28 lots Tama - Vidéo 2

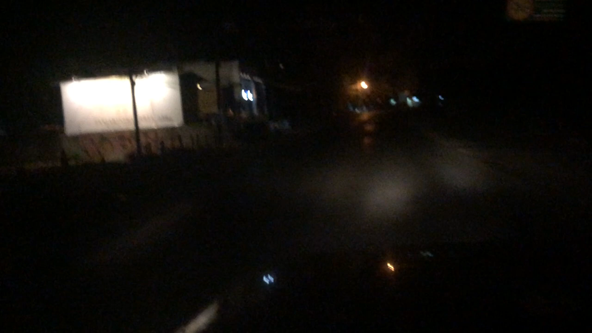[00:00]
Je reprends sur celle-là, donc là, boutique de voitures électriques de golf,
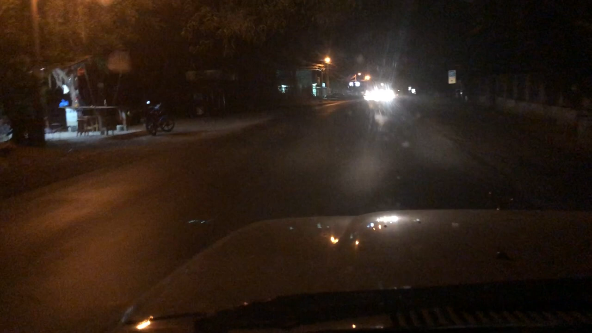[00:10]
ensuite, là il y a un petit soda, donc un petit restaurant, là il y a un arrêt de bus, et là maintenant, en fait, on va arriver là où je vais faire mes courses, qui est le supermarché principal de toute la zone, même à 50 km, parce que c'est aux normes, disons, européennes ou états-uniennes, donc on y trouve de tout, là il y a un autre hôtel, là il y a une agence immobilière, des concurrents, et puis, je continue un petit peu, mais il y a pas mal de monde,